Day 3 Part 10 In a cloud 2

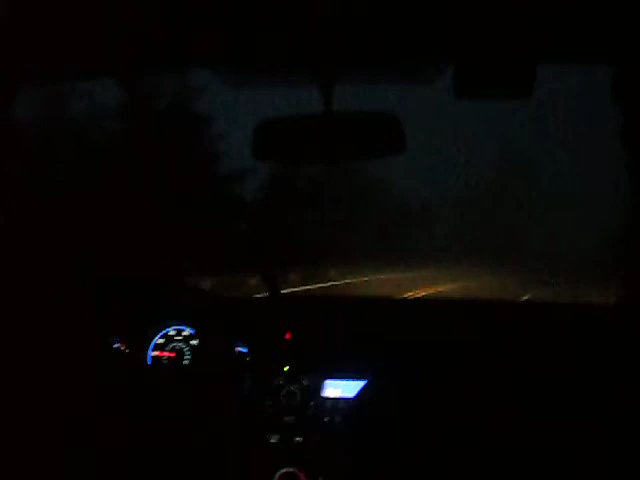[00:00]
We're picking up on Blue Ridge Parkway in a cloud and we can see like maybe 20 feet in front of us. Not even like 10 feet. 10 feet in front of us. Hopefully going to a campsite in the rain. Everyone's got their seat belts on? Everyone has their seat belt on? Alright. We're taking it nice and easy here. We're not going to go over the speed limit, Scott. Yeah. Scott, I swear to God.